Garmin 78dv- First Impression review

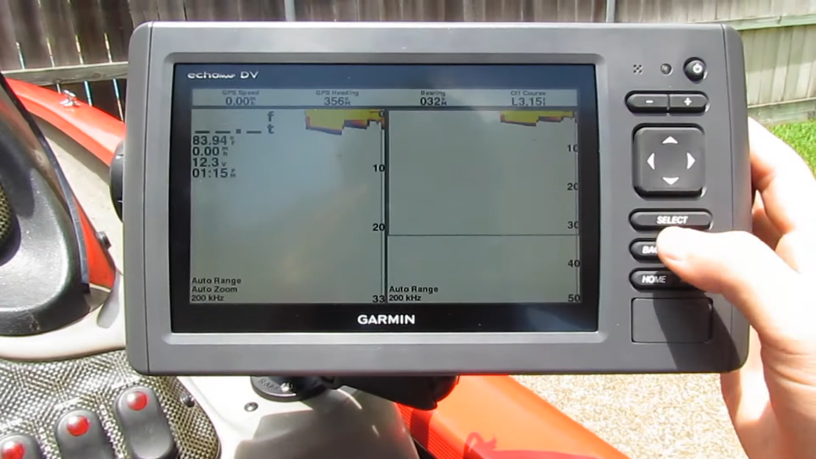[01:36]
have no idea what that means split zoom i don't know flasher i've never i
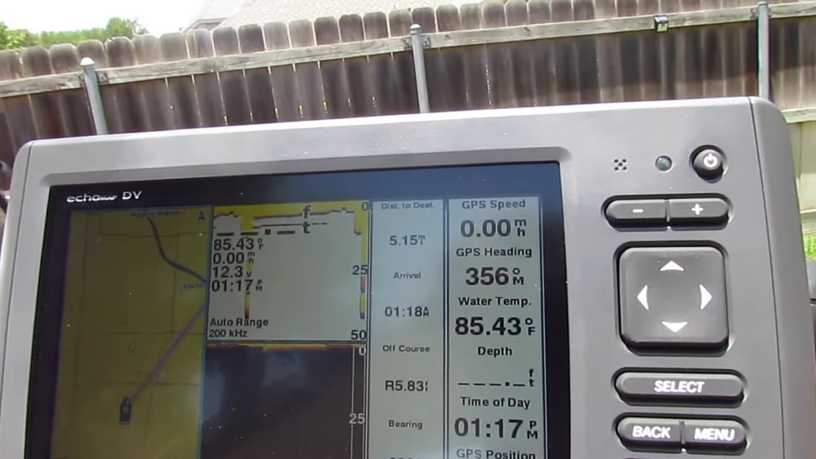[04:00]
On screen: water 85.43°F
moving around i know that there's a lay down or something over there i can see that you